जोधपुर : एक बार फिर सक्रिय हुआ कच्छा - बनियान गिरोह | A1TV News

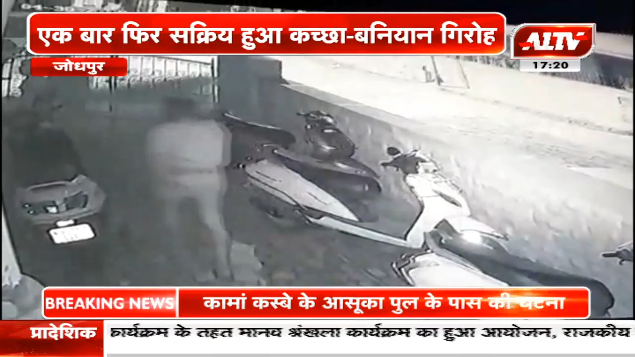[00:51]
अंजाम नहीं दे पाई तस्वीरें आपके सामने हैं कि किस तरीके से वो घर में घुसे